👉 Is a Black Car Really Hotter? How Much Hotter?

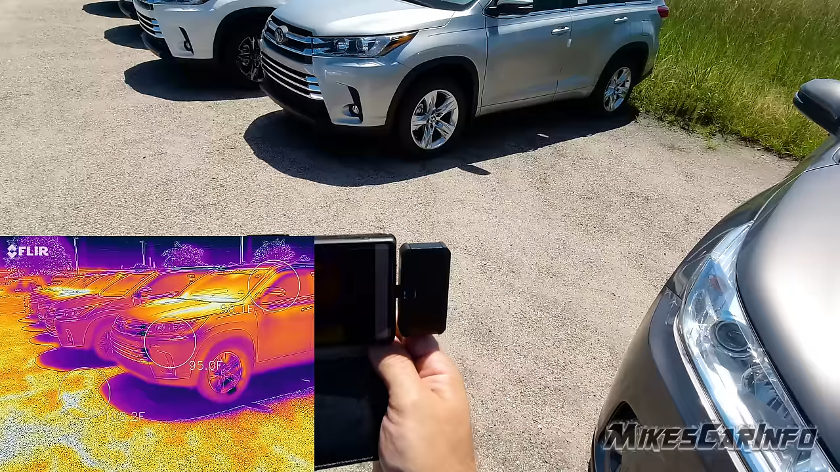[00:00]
So I'm using the FLIR-1 camera to see if there's any difference in temperature as far as different color vehicles So here's a white vehicle here and a black vehicle neither one of these have been running at all they've been just sitting in this parking lot and in this sit very close
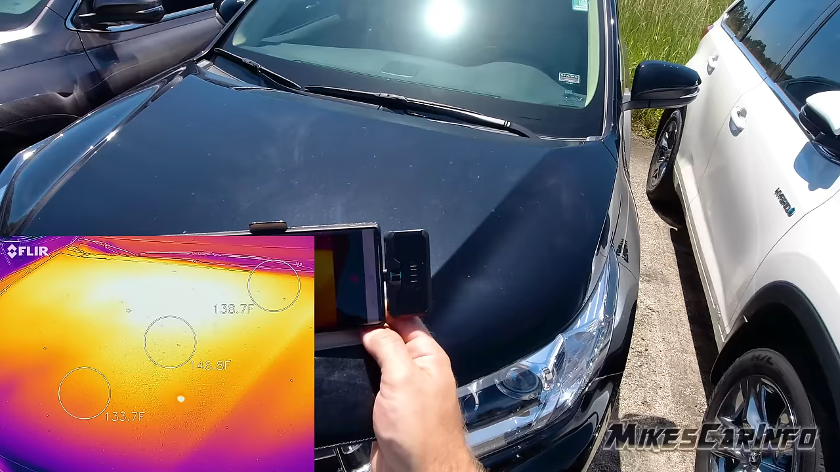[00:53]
This one is a white vehicle So let's see what the color temperature difference is When we actually get close and see the hood here So they're in the center of the hood looks like the hottest place is about 160
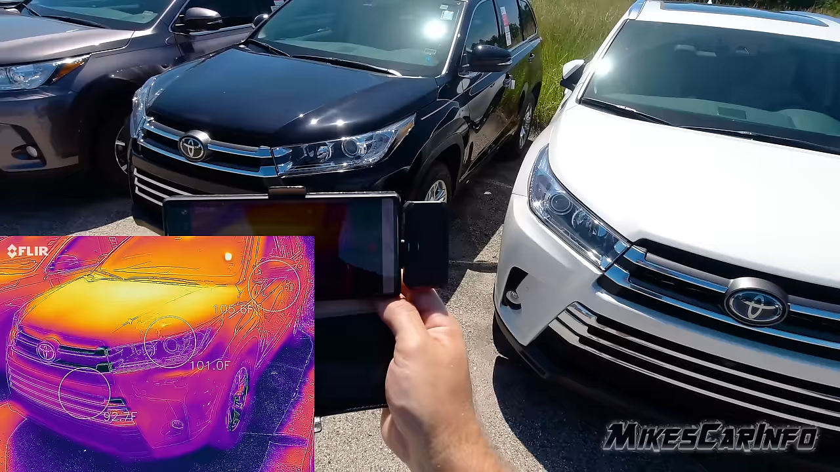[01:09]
Alright, so now that's on the black one Let's look at the white one and see how hot the hood is
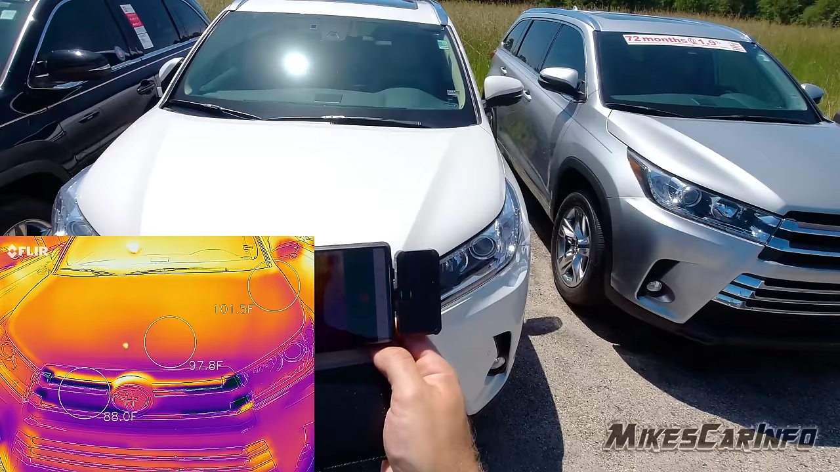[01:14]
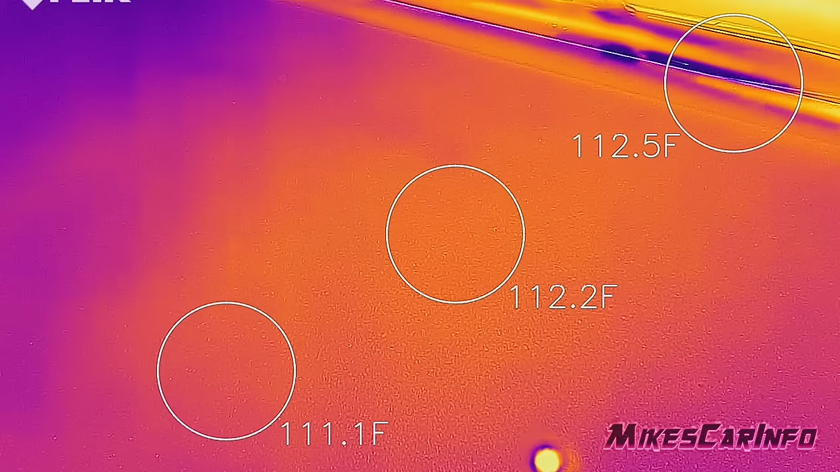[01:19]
It's only about a hundred and twelve
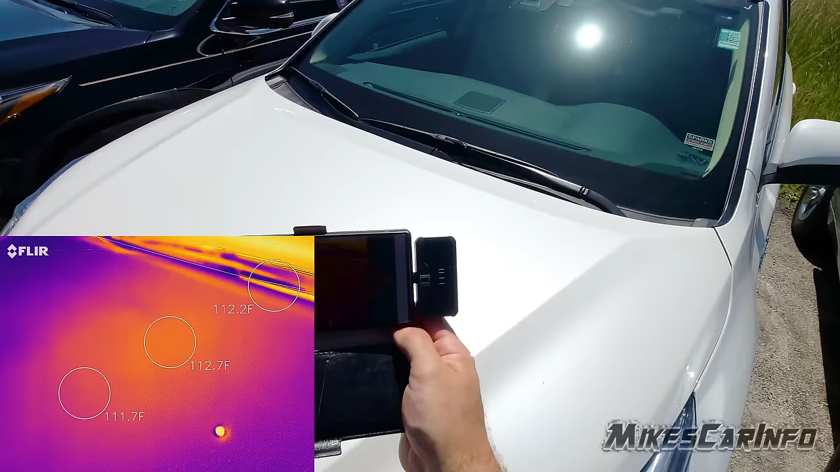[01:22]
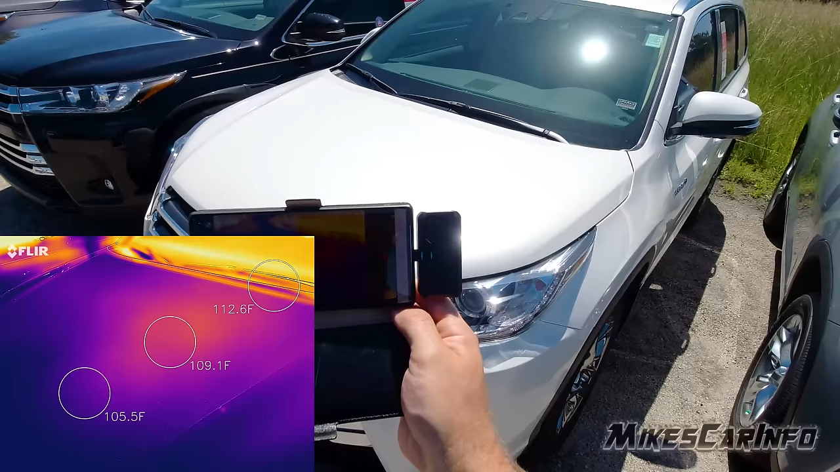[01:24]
So there's a big difference in temperatures here between that black one and this white one big difference So if you're in a hot climate
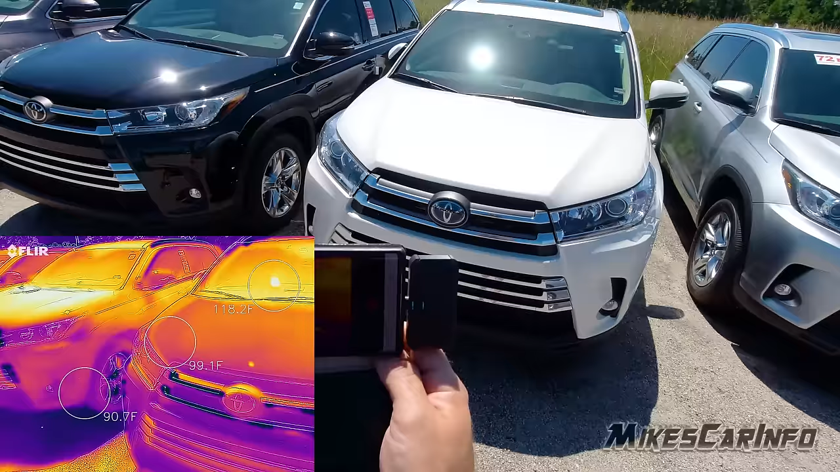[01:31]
then Definitely the lighter color helps out so here's a silver one kind of like a gray Gray silver and let's see what the temperature on the hood on this one is
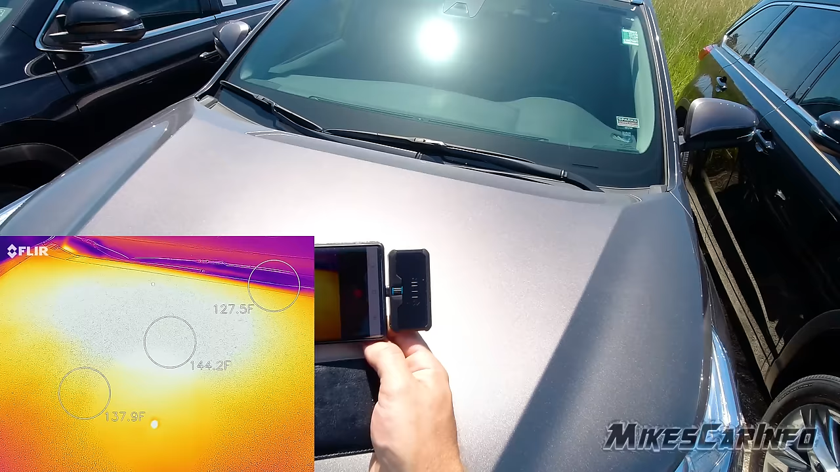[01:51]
So this is a hundred and forty six so that's a big and big big difference between the white and the silver Or that's kind of a light gray Here's a silver over here.
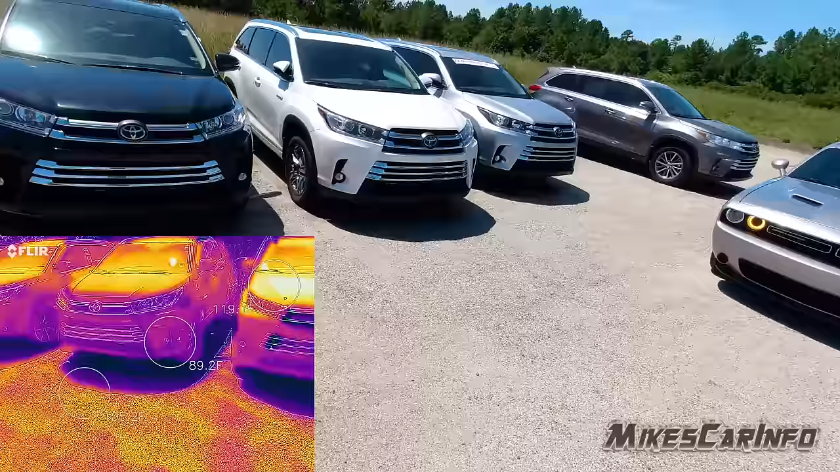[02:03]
These are all the same vehicles. They have the same The same material as far as the hood
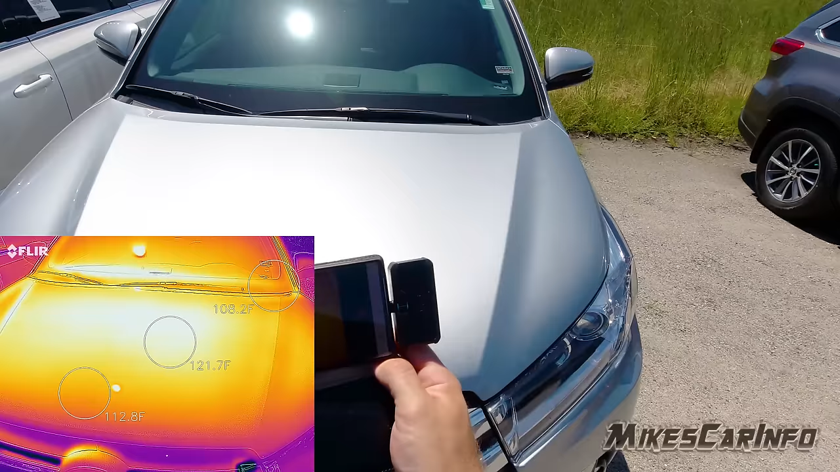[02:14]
So this is a lighter silver now, we're about 130
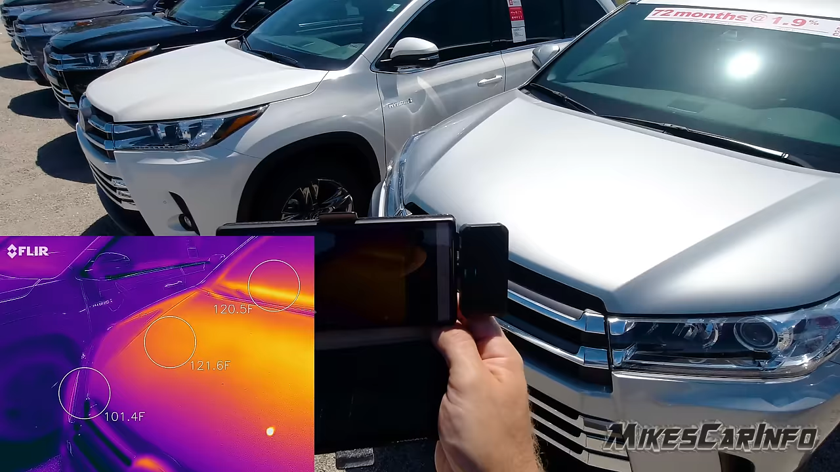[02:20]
So the white one certainly wins you can see hopefully just the color differences in the in the FLIR camera here showing the different temperatures Just from the color, but the really strong difference is between the whites on the right And the black there on the left you can just see Just here on the camera the FLIR camera which one is the hotter one and which one is the cooler one